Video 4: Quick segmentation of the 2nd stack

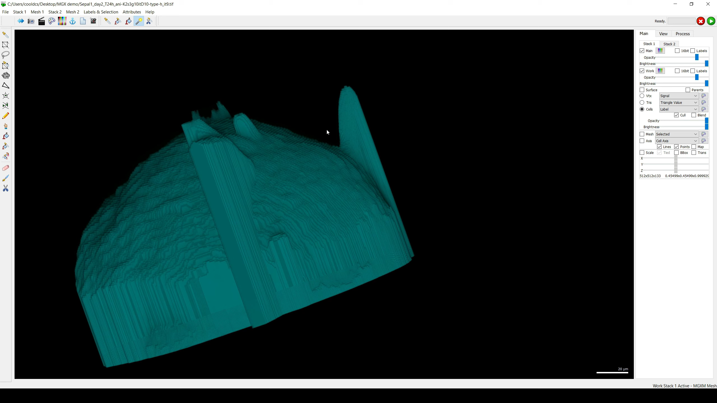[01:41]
This process will not be perfect
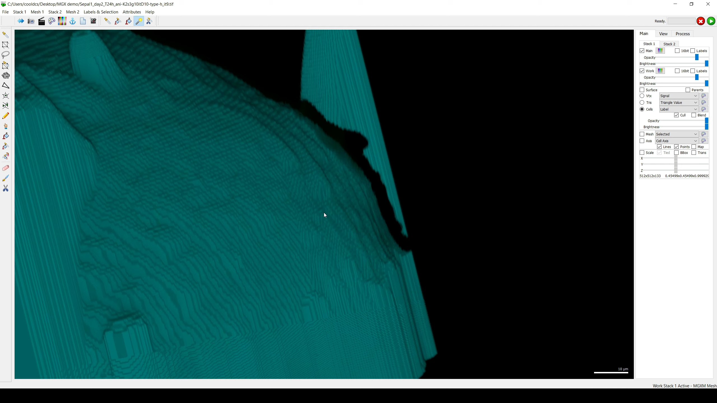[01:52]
because the surface of this seal is not smooth. Sometimes it's
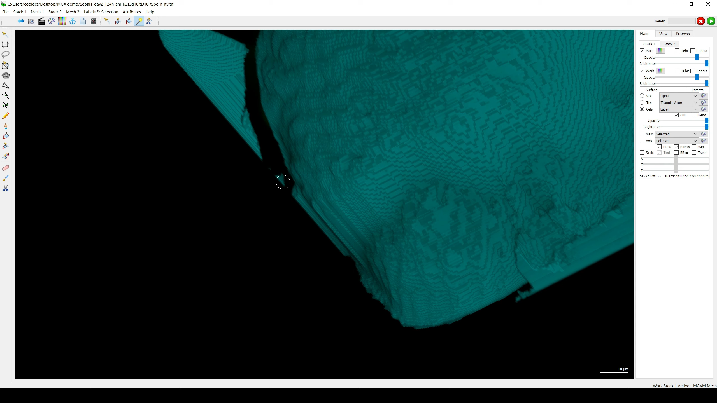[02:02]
not perfectly smooth, but erasing using this tool, it will create a totally smooth surface.
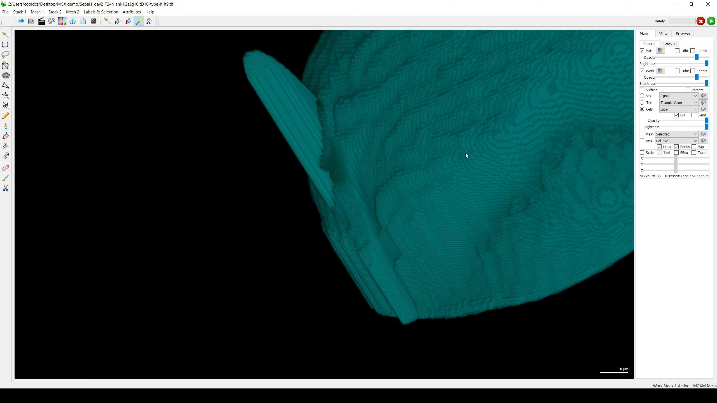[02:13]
So yeah, the tool is not perfect.
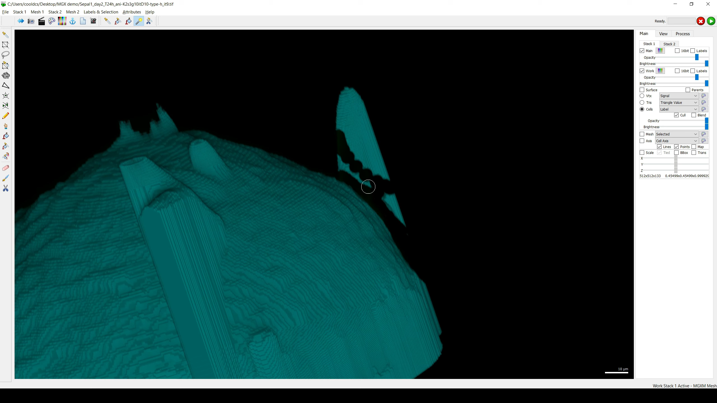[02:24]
But it's better than having a unsegmentable area. Let's see what happens.